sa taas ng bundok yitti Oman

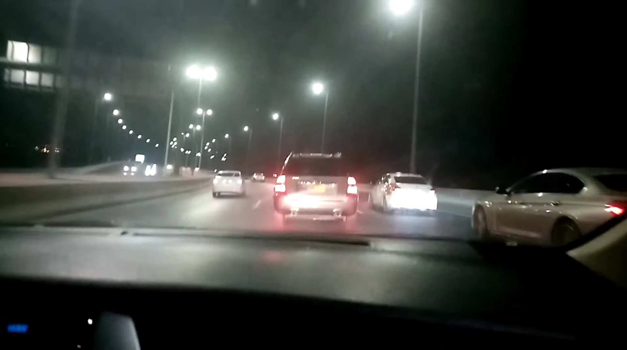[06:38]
Galing kami sa bundok Saga Sa Mayiti Ayan Pauwi na kami Gabi gabi na Ayan